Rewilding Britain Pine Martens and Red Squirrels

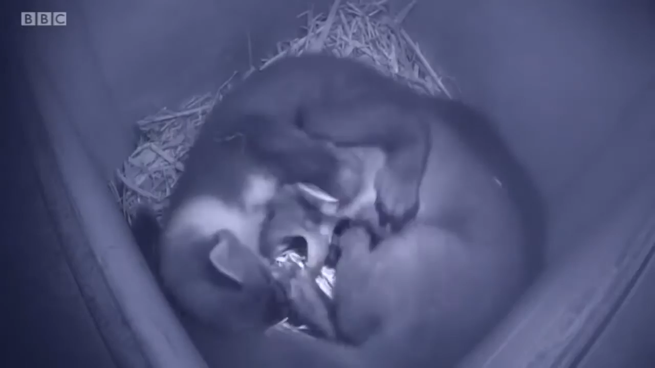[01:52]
Well, you can see two pine martens, which were born earlier this year, and we're hoping that in the next couple of years,